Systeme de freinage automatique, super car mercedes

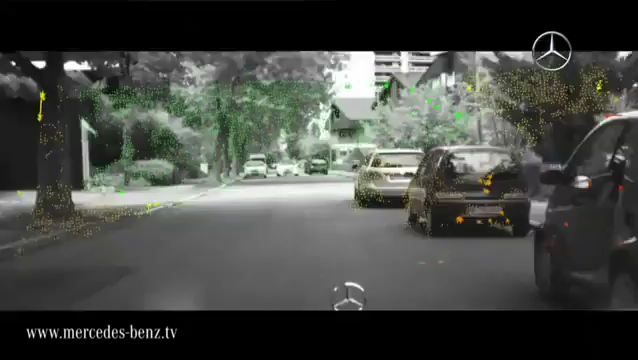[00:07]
The process was developed by Daimler and helps vehicles to recognize possible collision hazards within 200 milliseconds.
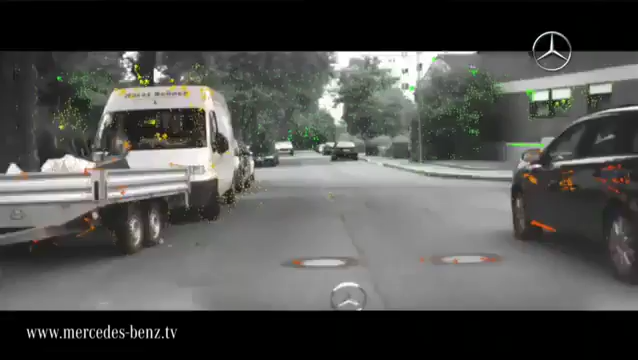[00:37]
The special aspect of the system is the ability to recognize moving objects before they enter the driving corridor and thus the danger zone.
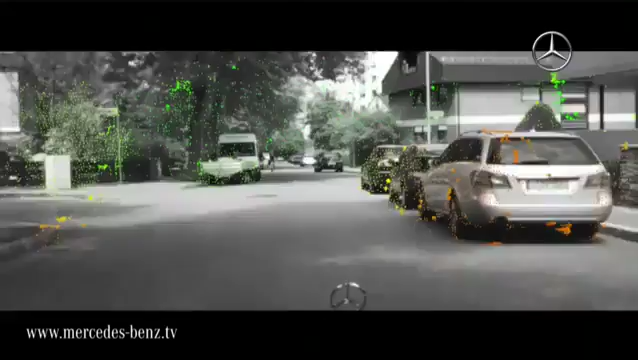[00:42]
Furthermore, the system can also determine the direction of motion and the speed of the identified objects.
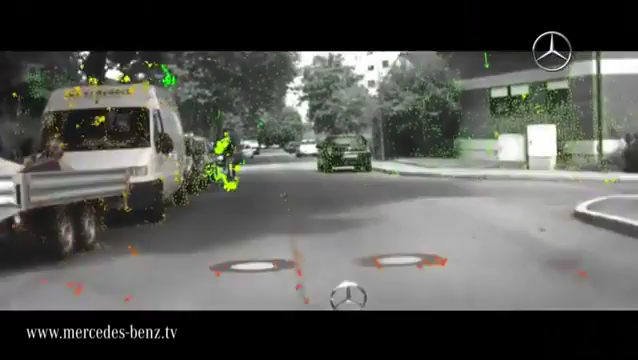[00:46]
6D Vision will open up a new range of options for driver assistance systems in the future.